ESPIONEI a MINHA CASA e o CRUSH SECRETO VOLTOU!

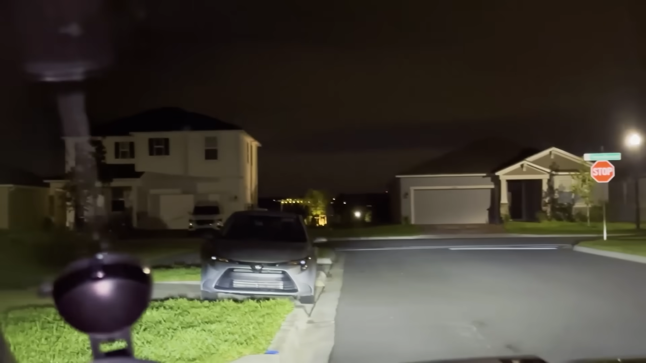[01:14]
Como vocês estão vendo aí, ó, a rua tá vazia, galera. Tá tudo vazio, não tem ninguém essas horas na rua.